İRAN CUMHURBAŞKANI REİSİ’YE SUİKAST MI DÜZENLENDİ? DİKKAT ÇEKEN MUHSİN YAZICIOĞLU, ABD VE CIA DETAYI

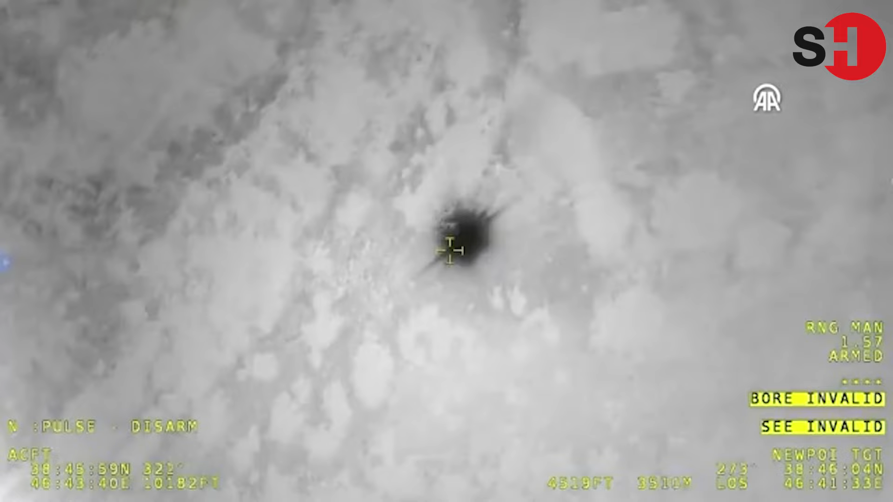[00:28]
Cumhurbaşkanı reisi taşıyan helikopterin enkazı olabileceği düşünülen bir ısı kaynağını tespit etti. Tespitin ardından koordinatlar İran makamlarıyla paylaşıldı ve reisi bulundu.